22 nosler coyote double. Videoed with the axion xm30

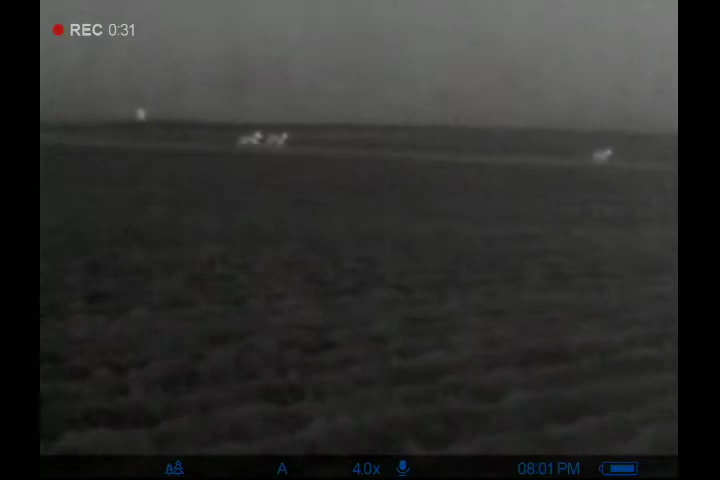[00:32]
I'm gonna stop him. Well, I got some cows out there. Stop them now. Right there, that back one. Back one.
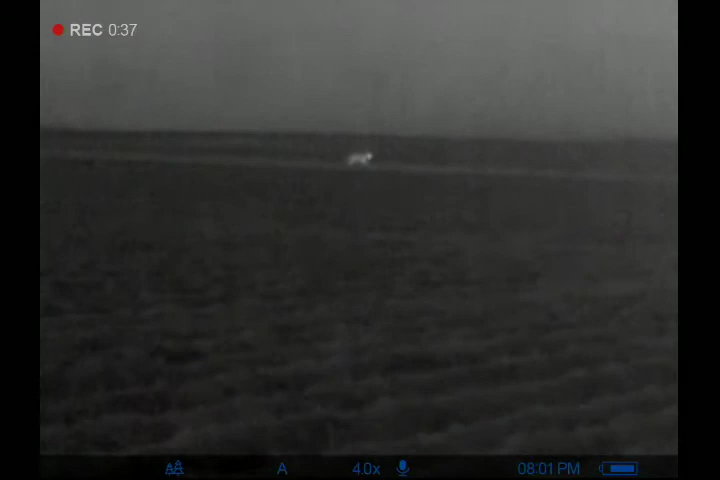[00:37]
Come on. Stop him. That's those deer.
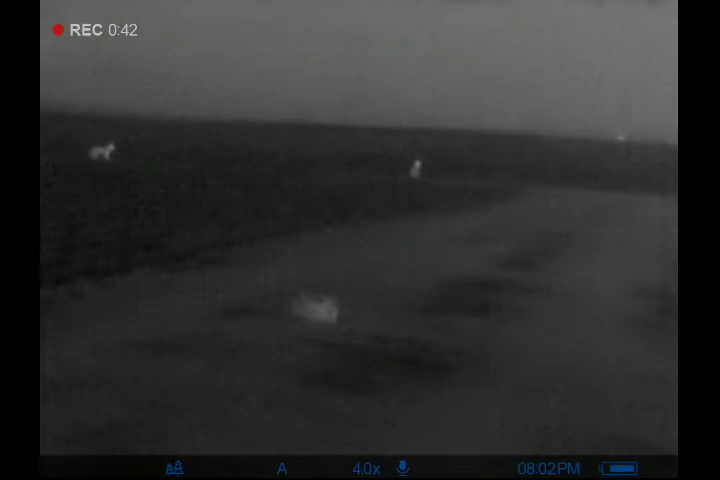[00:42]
That back one. There you go.
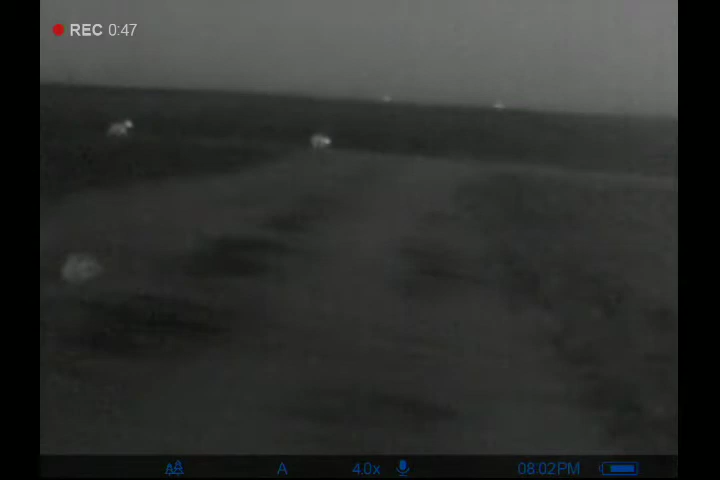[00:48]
On the road, Dad. On the road. On the road.
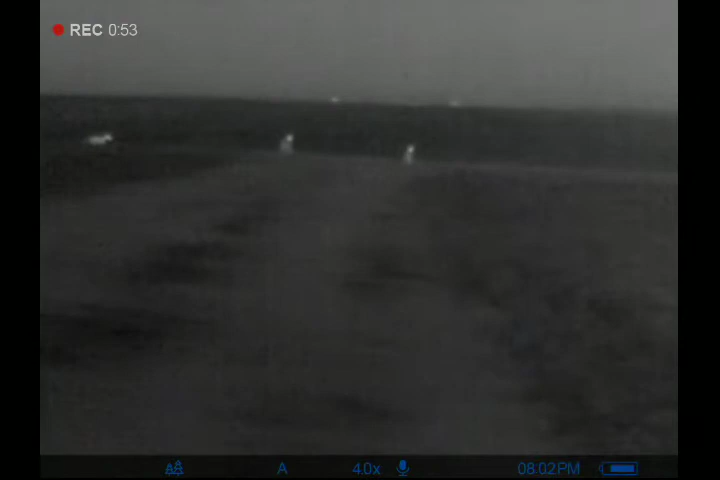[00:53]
They're straight down from us. Two of them are stopped.
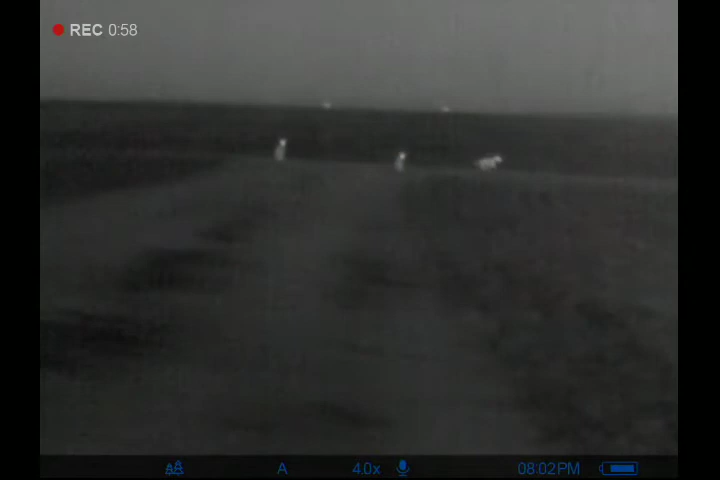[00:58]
You got him.
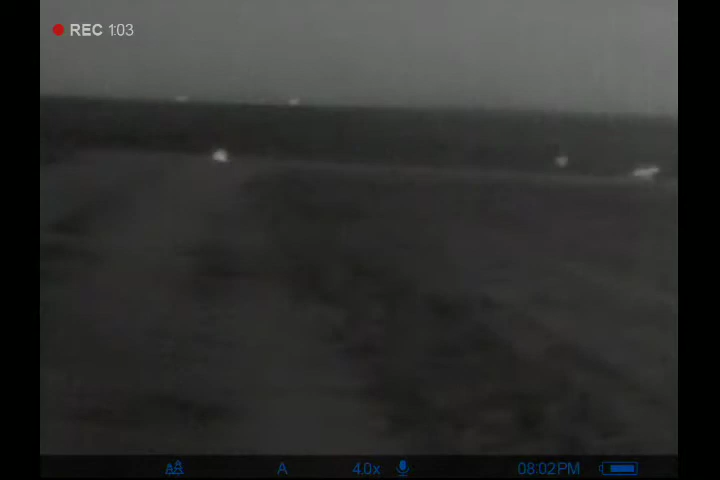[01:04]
Drilled his ass, Dad. That other one. Oh, it stopped.